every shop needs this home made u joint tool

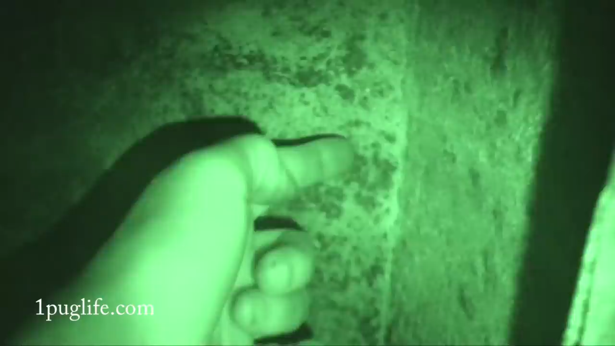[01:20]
pretty much up to this line here, so this whole piece here,
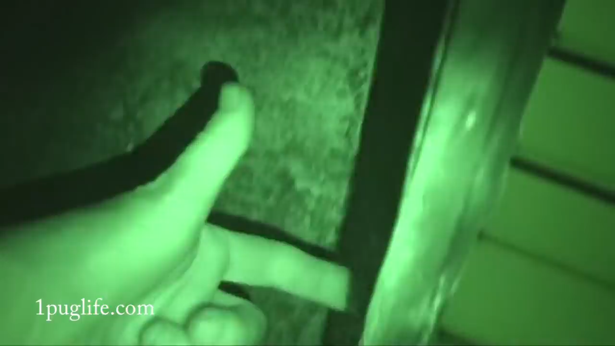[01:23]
all the way on the inner McCigarette goes away. No gotta.
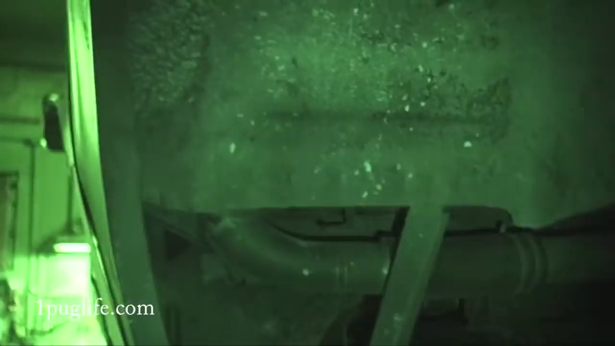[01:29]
And then this, you expose like a bunch of that, yeah, it's gotta go.
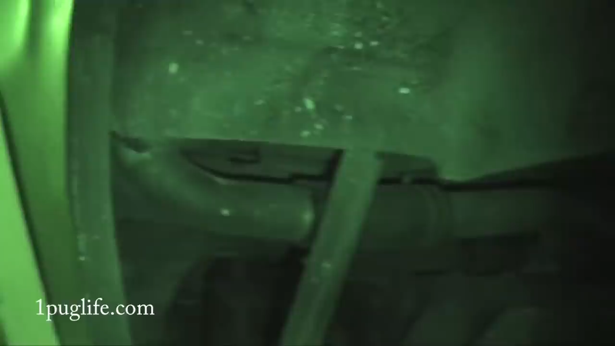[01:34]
It's got to go towards the front a little bit more, but yeah, holy, eh?